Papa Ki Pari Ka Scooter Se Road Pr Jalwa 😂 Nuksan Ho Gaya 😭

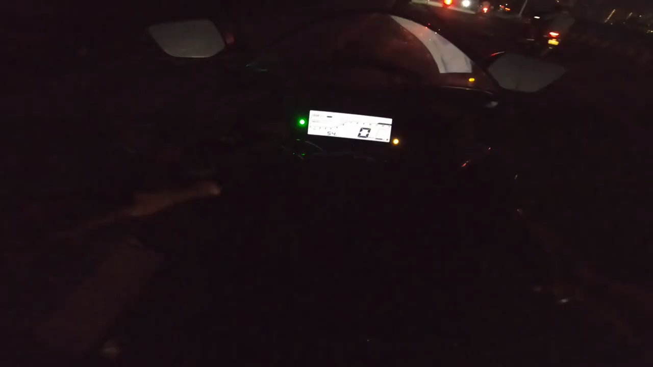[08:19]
भाई अंधेरा हो गया, पता भी नहीं चला, निकल रहे अभी यहाँ से।